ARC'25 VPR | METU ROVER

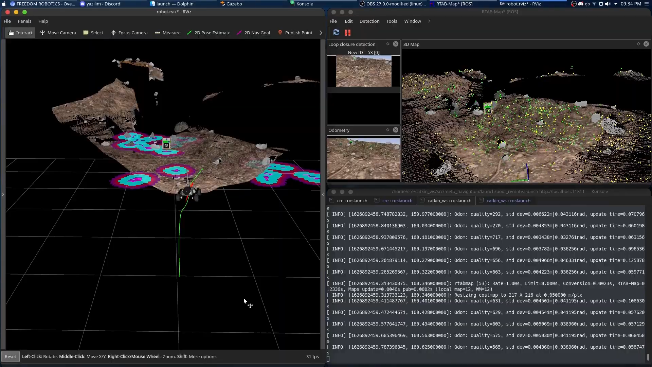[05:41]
The Jetson takes two processes input from our distributed camera array and a stereo Z2 camera,
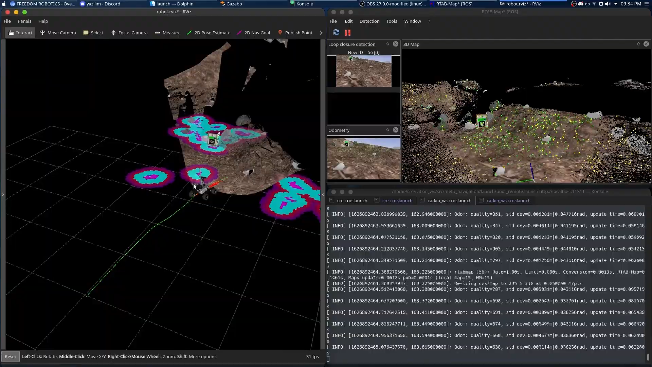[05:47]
generating real-time terrain models and identifying traversable path.